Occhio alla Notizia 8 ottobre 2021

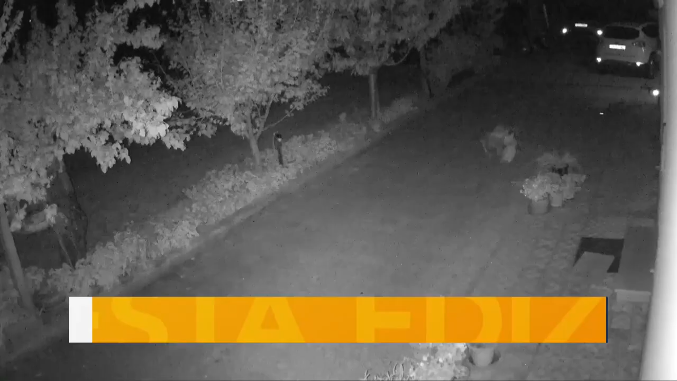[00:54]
Un lupo entra in un cortile e azzanna un gatto e è accaduto a Fano nella zona dell'aeroporto.
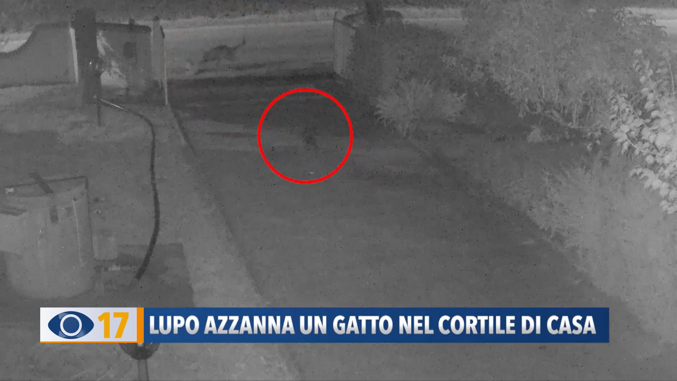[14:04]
la gattina e il fratello. A quel punto si vede un secondo lupo che esce dalla siepe intanto all'altro. Gli sfugge la preda.